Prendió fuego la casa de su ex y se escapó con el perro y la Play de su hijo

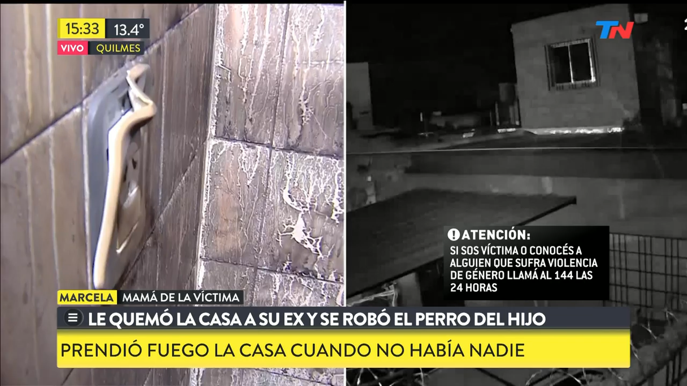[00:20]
Él entró por acá, por el frente de mi casa. Este es el frente de mi casa.
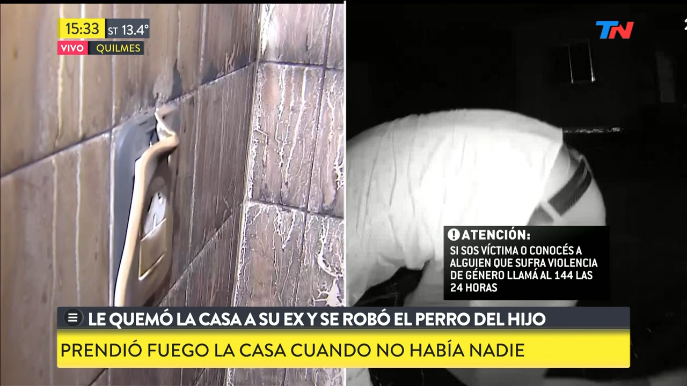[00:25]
La casa trepó, saltó toda esta parte de rejas y de concertina
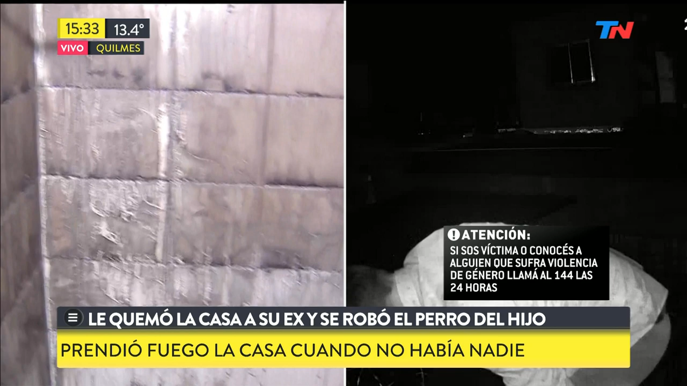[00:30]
de seguridad que hemos colocado ya por una inseguridad anterior.